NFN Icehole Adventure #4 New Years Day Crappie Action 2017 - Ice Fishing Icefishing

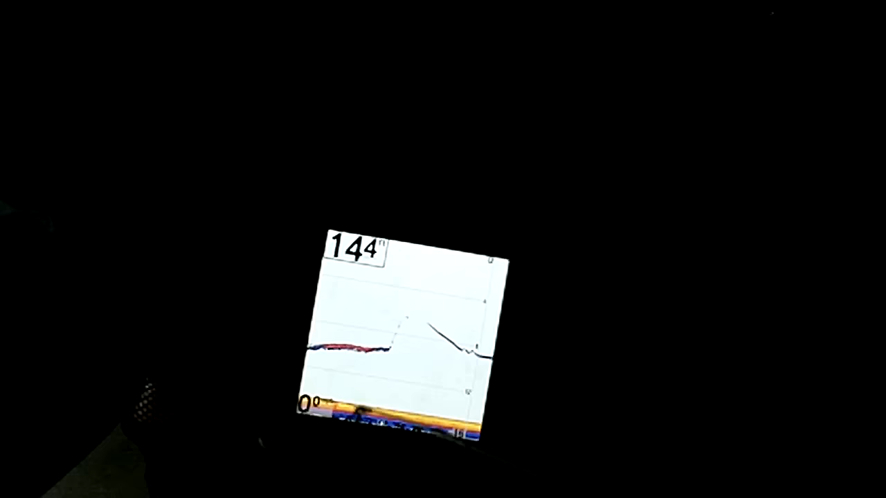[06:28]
See if he's got a partner.
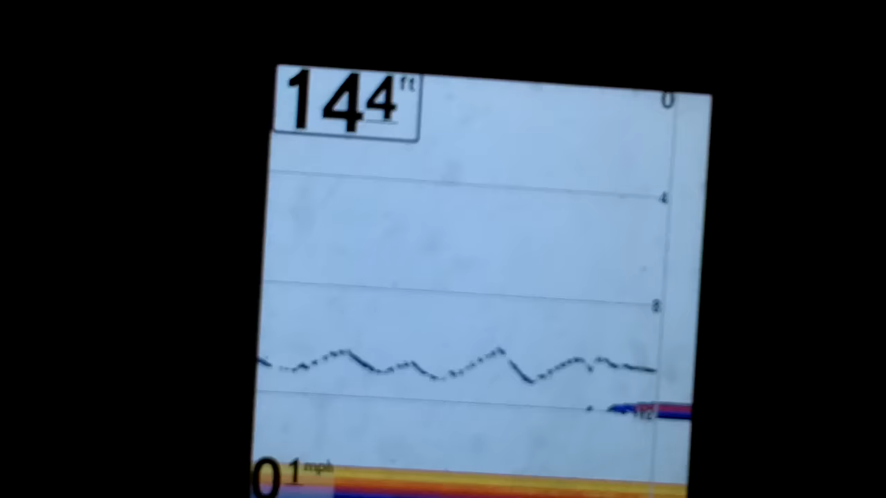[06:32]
Okay. Here comes my next victim. He's coming in hot.
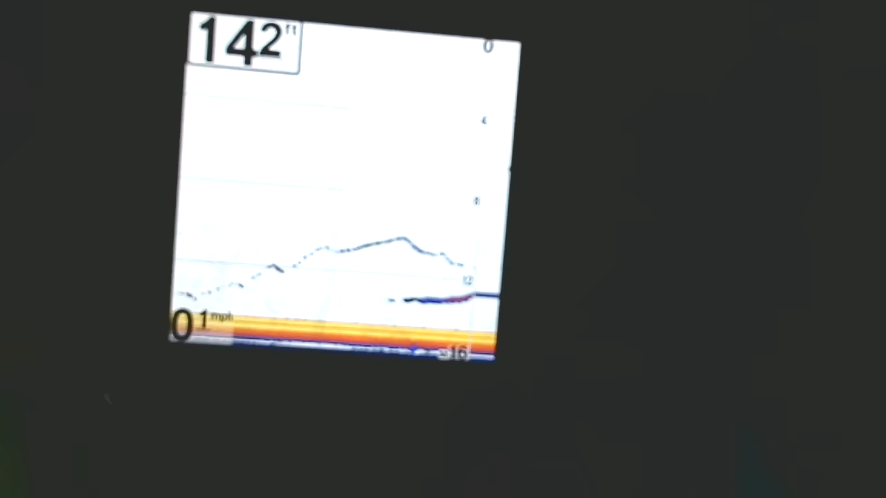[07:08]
Okay. Here comes one. Here comes one. Here we go.